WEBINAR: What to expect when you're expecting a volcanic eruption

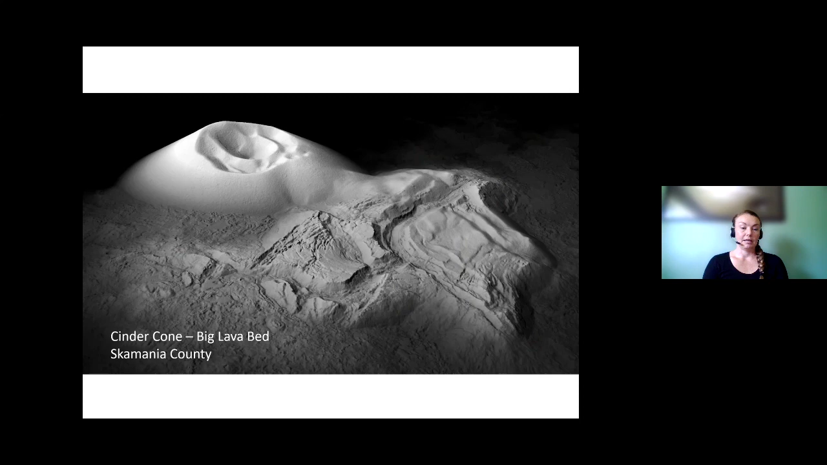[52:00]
cone in the big lava bed area in Skamania county and this is a lidar image